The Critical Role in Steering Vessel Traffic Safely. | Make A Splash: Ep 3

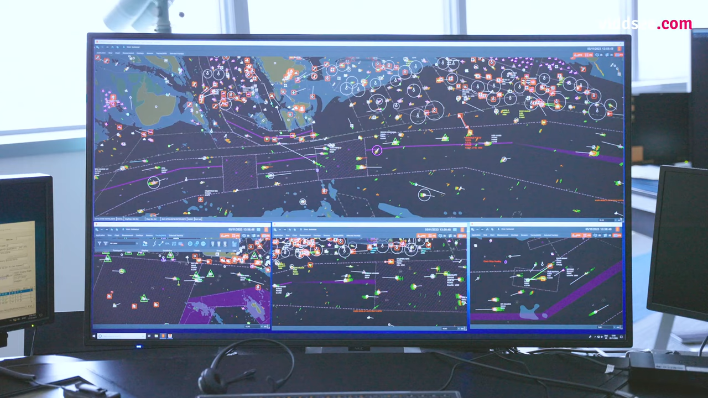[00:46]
safety so that they do not get too close and collide with each other.
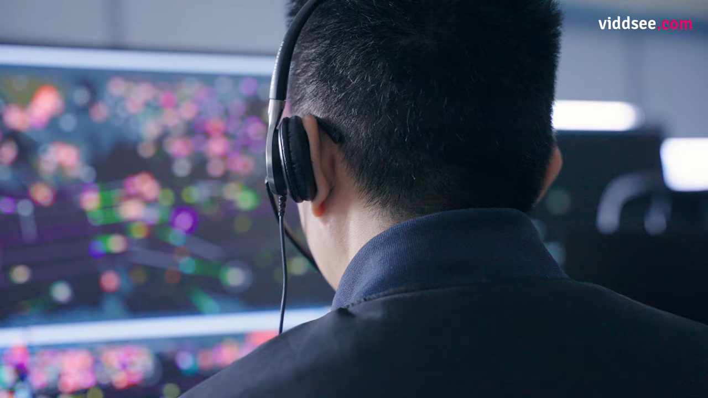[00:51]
And secondly, we have to look out for the weather as it may affect the visibility out at sea.